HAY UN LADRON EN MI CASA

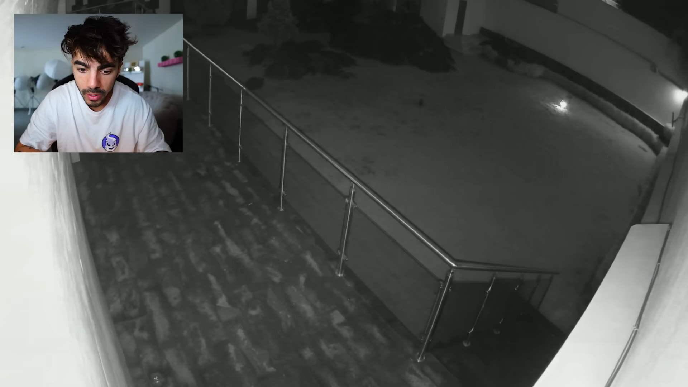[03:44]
¡Mírenlo, mírenlo, mírenlo! ¿Por qué me haces esto? Si estabas ahí, ¿por qué no fuiste a comer la banana?
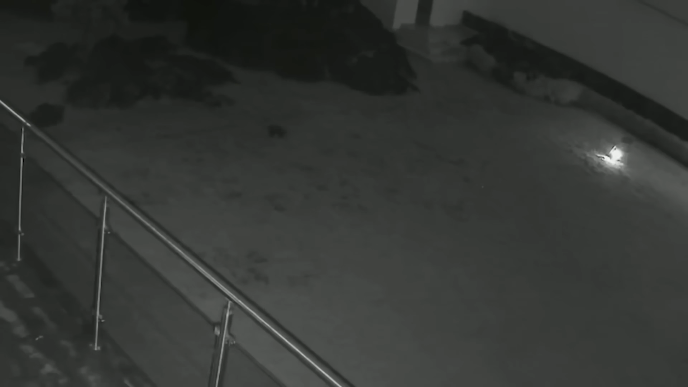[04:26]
Tenemos la duda si la luz que pusimos fue la que ahuyentó al tlacuache y por esa razón no bajó.
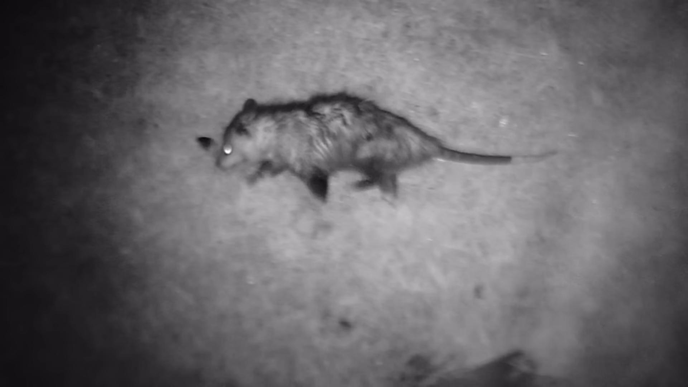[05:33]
Conocimos por fin al tlacuache que visita mi casa todas las noches y destroza mi jardín. No puedo creer, por fin lo conocemos. Miren lo que es eso. Miren cómo está buscando comida por el pasto. Mira, se sacude como un perro.
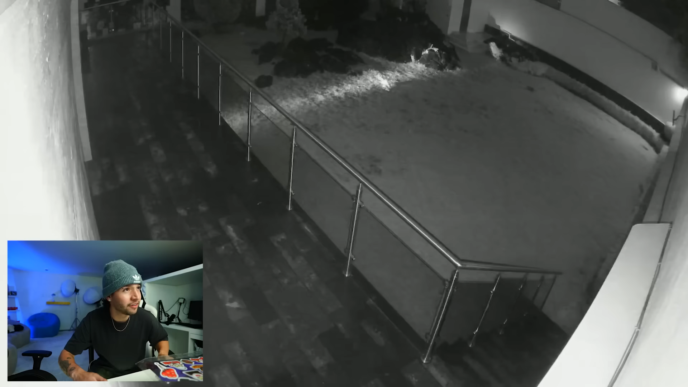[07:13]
¡Hey! Ahí está volviendo, mirá. Está.
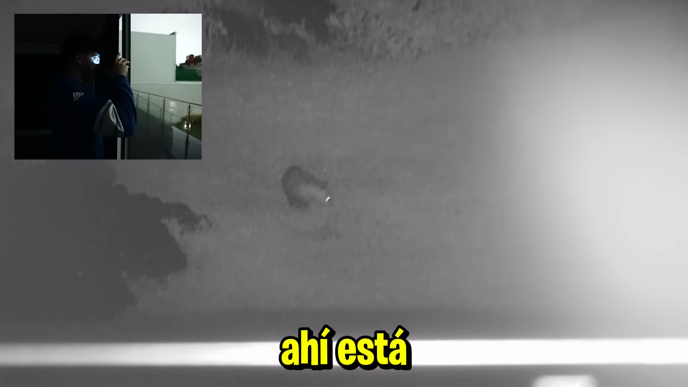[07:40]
Si se fijan bien, ahí podemos presenciar cómo el tlacuache hace los pozos en mi jardín.
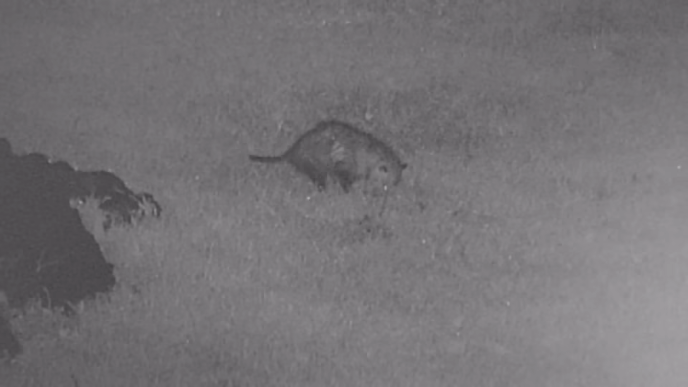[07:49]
Pobre mi pasto. Fuertemente mete la pata e intenta hacer como un agujero.
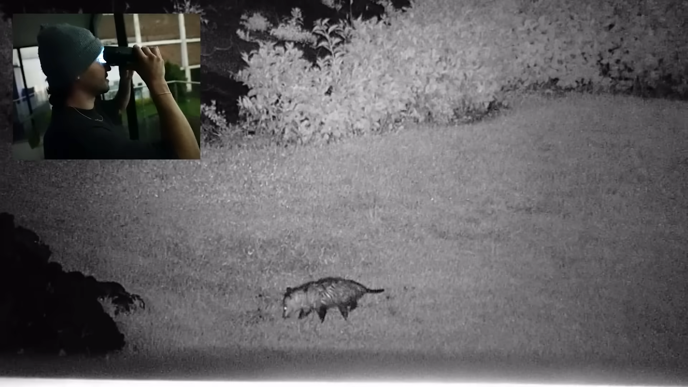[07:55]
Sí, no es chiquito. Chicos, estoy seguro que este es otro.
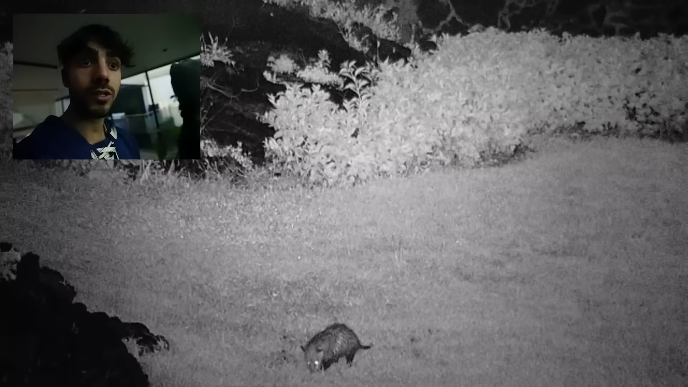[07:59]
Podemos estar presenciando dos ratones. Chicos, parce, va a salir para filmarlo de más cerca.
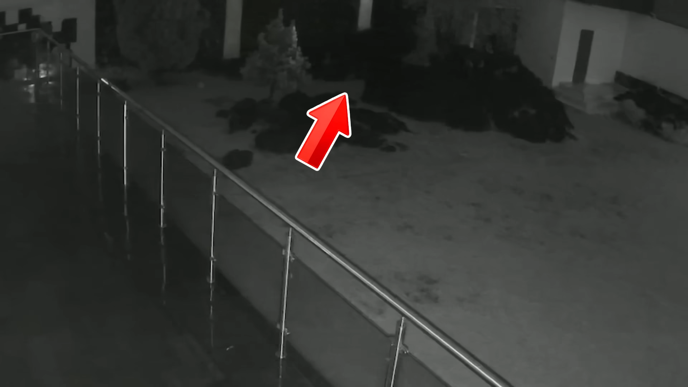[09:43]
Sigue ahí. Se está comiendo la pizza atrás.
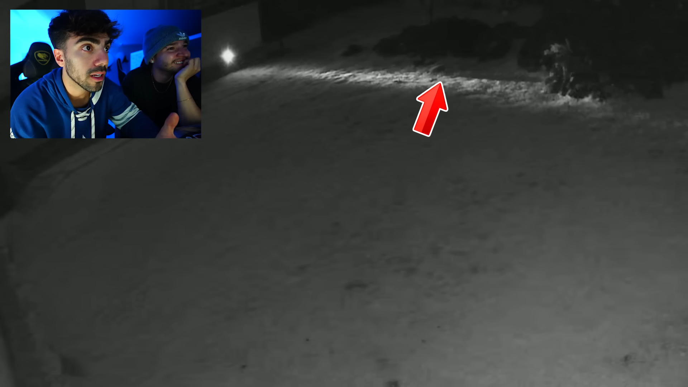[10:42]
Chicos, esto es más interesante que ver, no sé, una serie de Netflix. La está pensando muchísimo. No. ¿A dónde vas? ¡Agárrala, pendejo! ¿A dónde va?
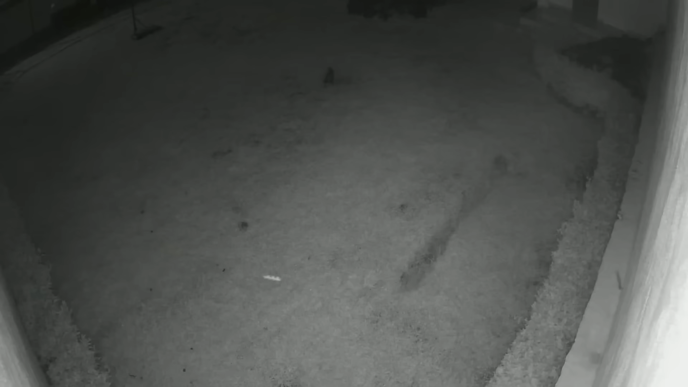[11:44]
Prendo las cámaras de seguridad y ahí estaba nuevamente.
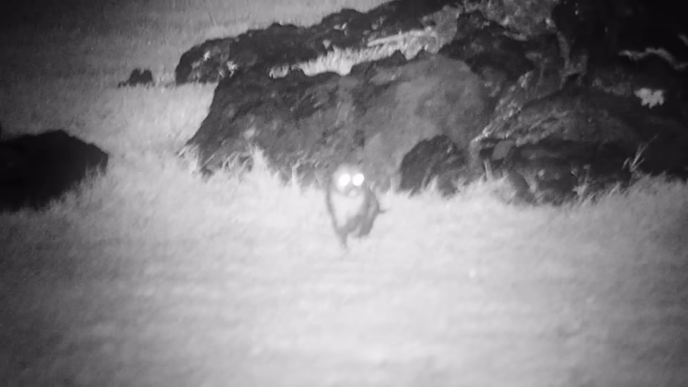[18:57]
Tlacuache, ratoncito, quiero que sepan que acá tienen una casa, aunque Jan no quiera porque Jan dice que no les gusta.